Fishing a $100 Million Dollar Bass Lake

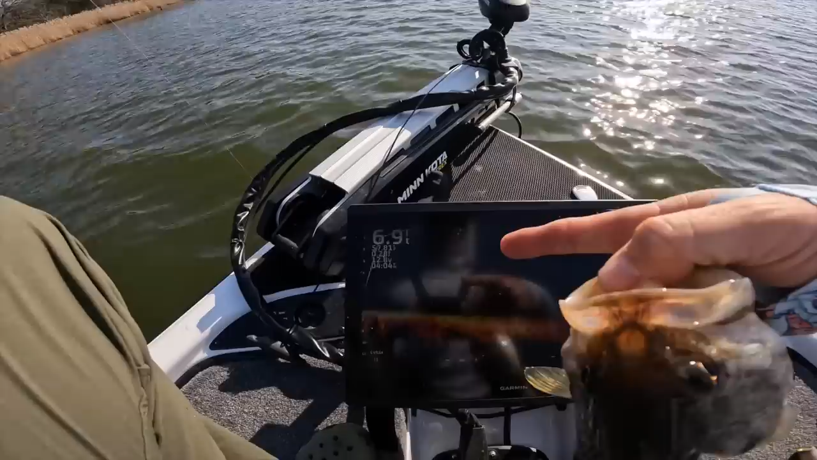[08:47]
I want these floaters that are hanging out here. I have had three big ones follow it.